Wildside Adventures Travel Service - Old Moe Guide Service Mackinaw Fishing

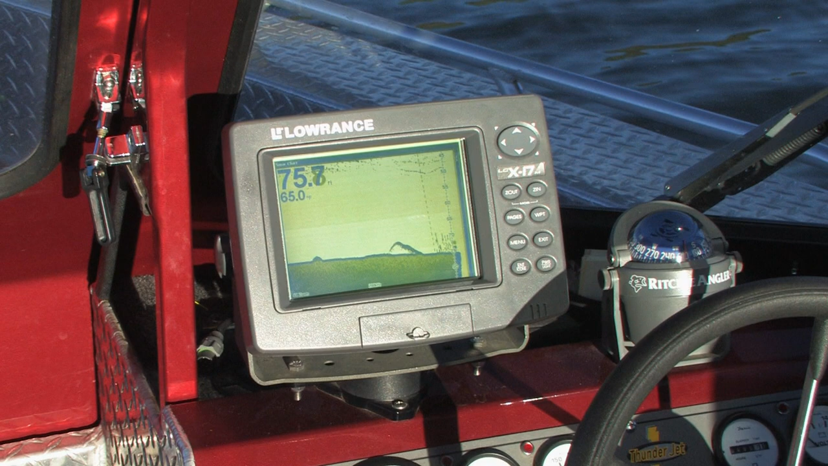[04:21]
We went over another one just a minute ago there. And usually when you find these,
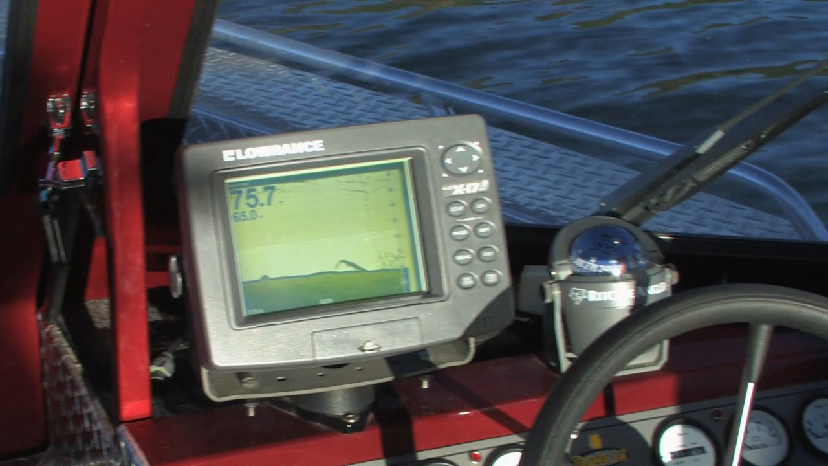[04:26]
there's sometimes two or three together, and sometimes in little bigger pods.